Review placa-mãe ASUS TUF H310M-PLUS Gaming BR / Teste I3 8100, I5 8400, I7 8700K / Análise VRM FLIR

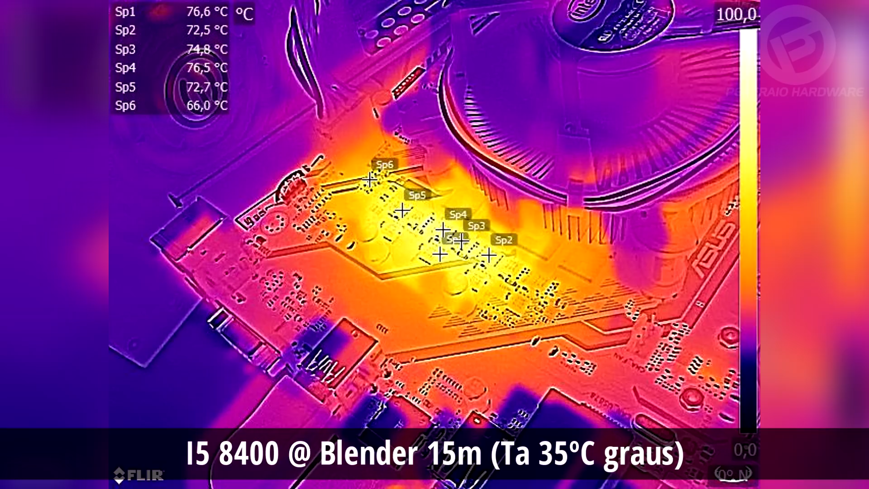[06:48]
Ao usar o i5-8400, que é um CPU 6-Core, o pico aumentou pra 76 graus, ainda é uma boa temperatura sem que ocorra redução de desempenho ou maiores riscos pro VRM. É interessante até notar aqui que a temperatura dos MOSFETs foi menor em relação à placa H310ME-BR, que usa componentes mais simples.
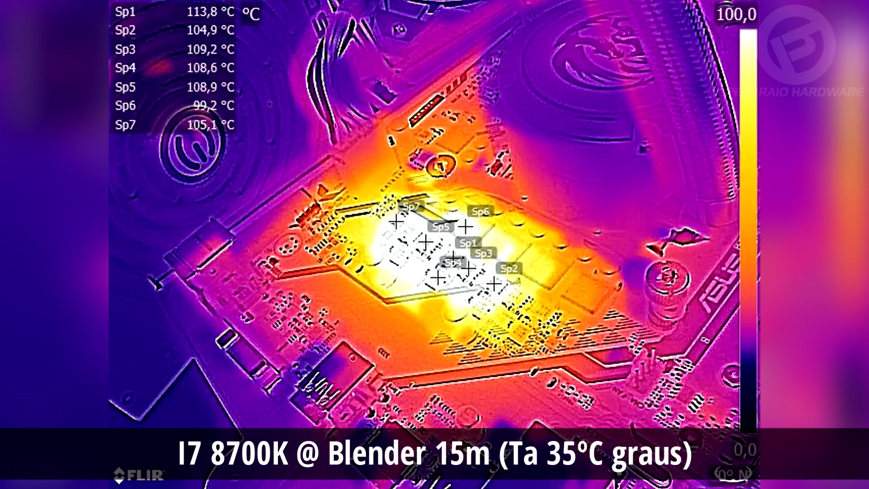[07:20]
ocorreu basicamente o que vai ocorrer em qualquer placa-mãe sem dissipador. A gente vê altíssimas temperaturas, com picos em 113 graus, o ponto onde ocorreu bastante trótelo, ou seja, a frequência típica,